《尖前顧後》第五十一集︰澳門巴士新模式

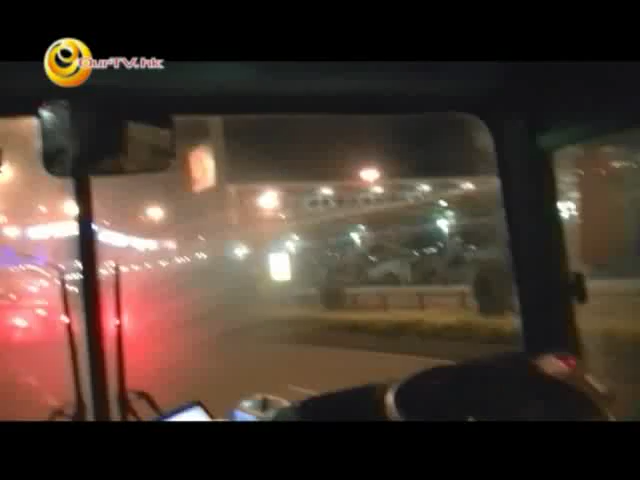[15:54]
開車。 咁班尾班車上面咧，都係好多巴士同埋一啲澳門嘅 車 嘅。